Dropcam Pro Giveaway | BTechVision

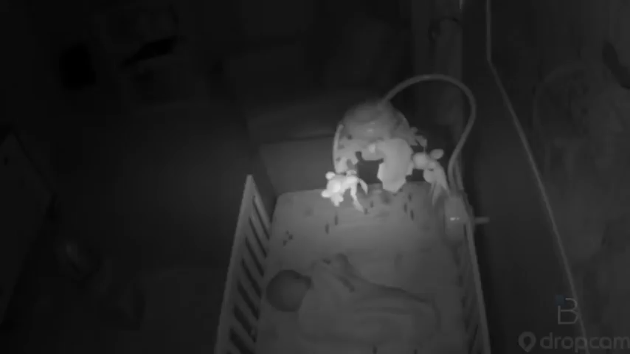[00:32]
So little man got busted. We saw how he was doing his great escape. The drop cams are absolutely awesome.